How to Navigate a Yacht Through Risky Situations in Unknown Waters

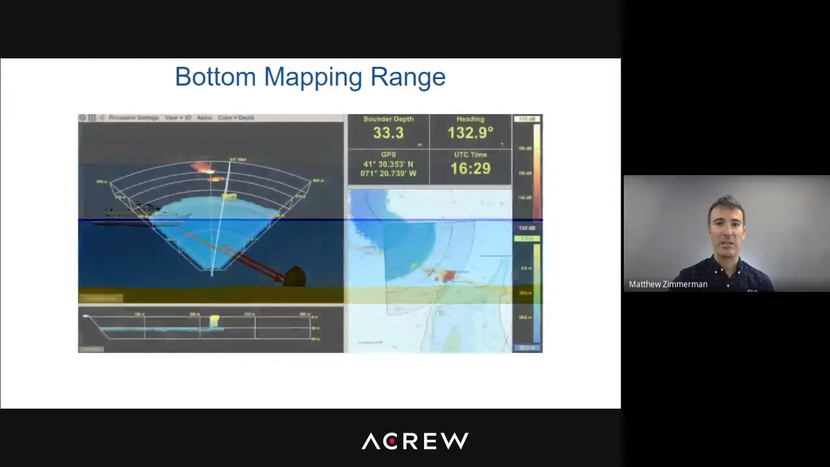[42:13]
So, uh, you can see in water targets, uh, beyond your bottom mapping range. And this picture is, uh, a picture of the seafloor out ahead of the vessel.
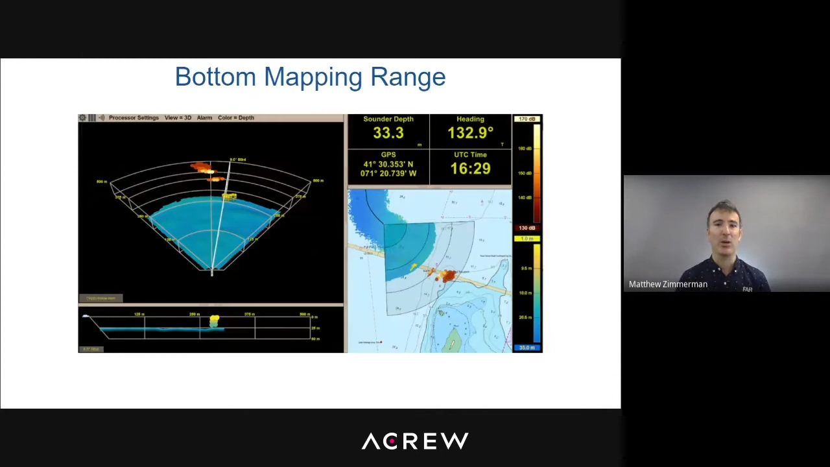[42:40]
Everything within that bottom mapping range shows up in 3D, but everything beyond that we only really know the range, the bearing, uh, and the reflectivity level.